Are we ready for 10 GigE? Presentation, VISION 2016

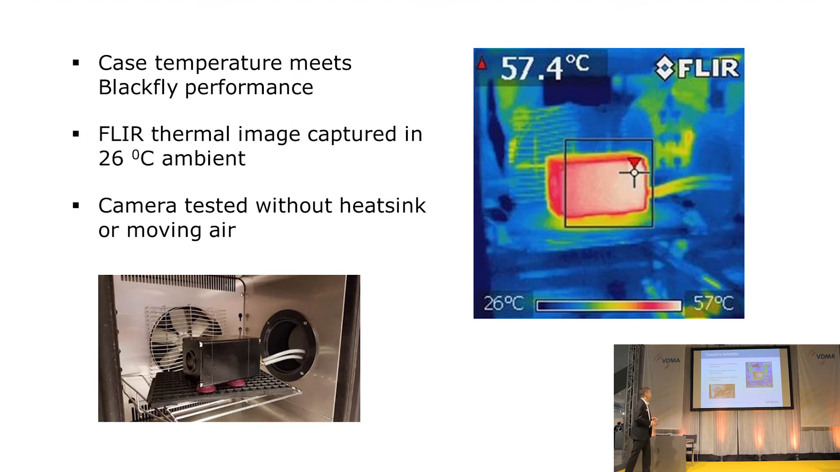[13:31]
On screen: scale top 57°C, scale bottom 26°C
shipping and, and quite reliable in the field for many, many years. And so we believe that the thermal design that we've implemented here will continue to, to, to provide that kind of performance. In addition to that, we've also designed this product to not rely on any heat sinking or any moving air across the case. And so I, we have an image here on the left-hand side, which is the visible image.